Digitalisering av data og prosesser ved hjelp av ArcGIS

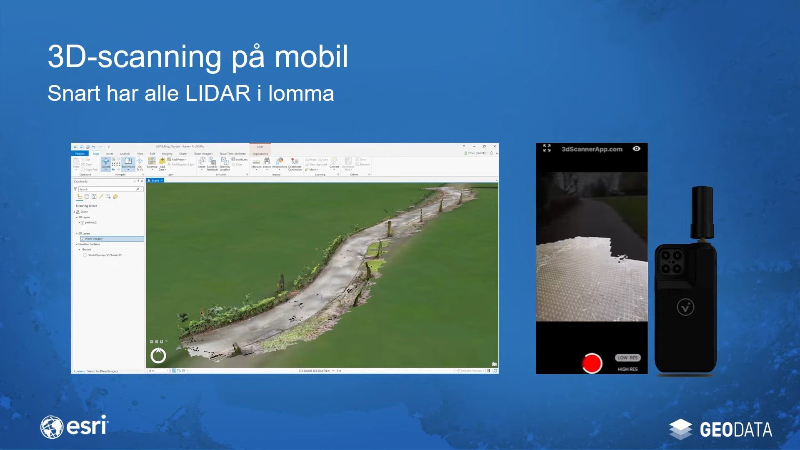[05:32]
Og det betyr at du kan ta med deg telefonen ut og gjøre en kartlegging uten noe mer utstyr nødvendig. Og tenk deg hvilke muligheter det gir ved inspeksjon eksempelvis. At når du utfører en befaring eller er ute i felten,
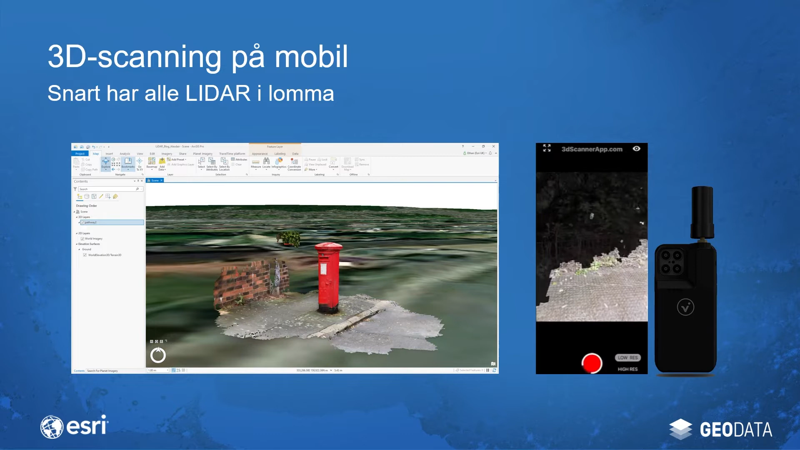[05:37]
så kan du skanne ved å panorere rundt med telefonen og samtidig skape deg en svært nøyaktig og detaljert 3D-modell.